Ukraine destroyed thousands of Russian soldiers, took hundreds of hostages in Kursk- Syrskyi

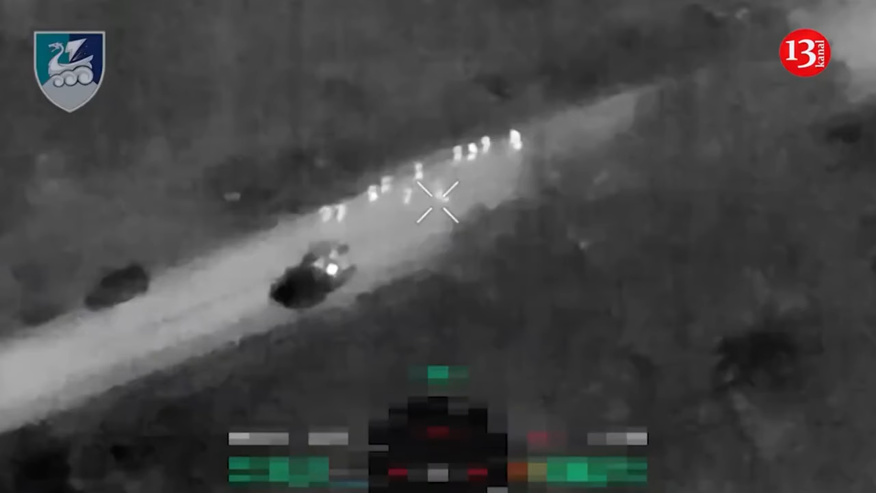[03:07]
A Ukrainian drone recorded five enemy casualties.
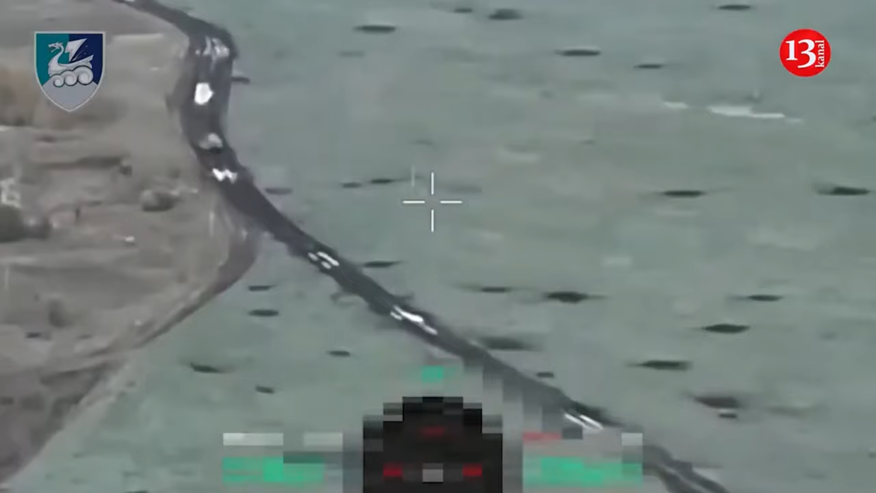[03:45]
drones, missiles and mines. Thirty of the enemy were killed.